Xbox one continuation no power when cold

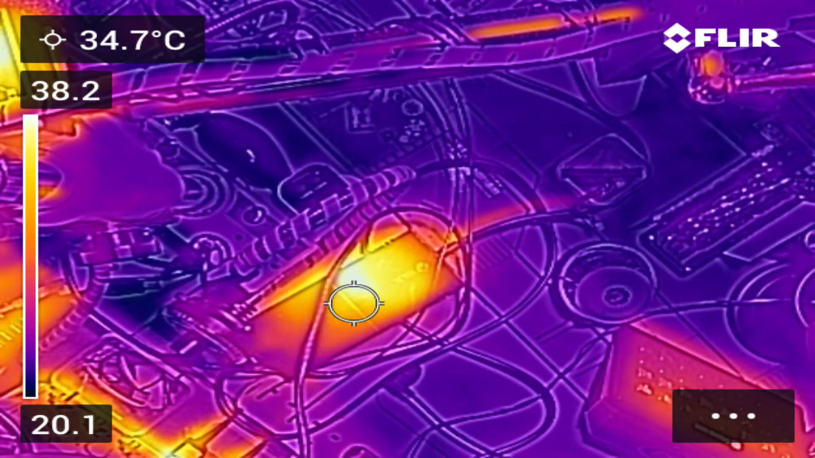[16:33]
On screen: spot 34.7°C
well so on oh is that on oh i just missed it have i okay let's move it a bit more probably as soon as i let go there we go what 38.5 yeah i'll say it feels reasonably warm touch
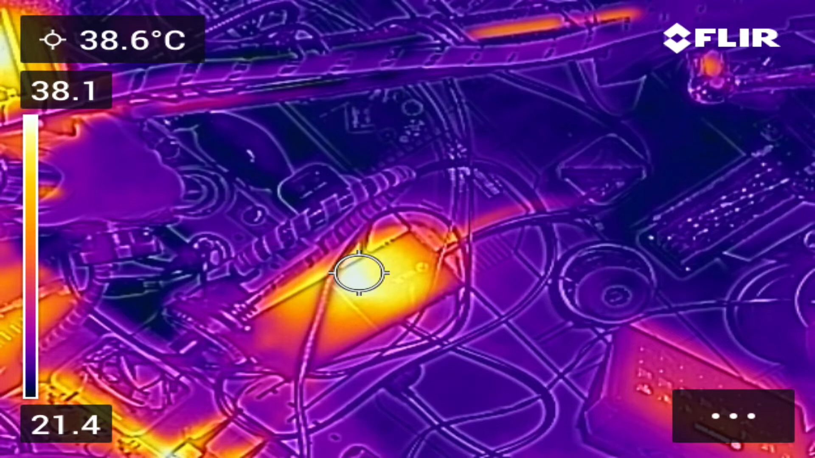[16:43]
On screen: spot 38.6°C
but um there you go i will show you what i did with that heat sink actually because uh i'm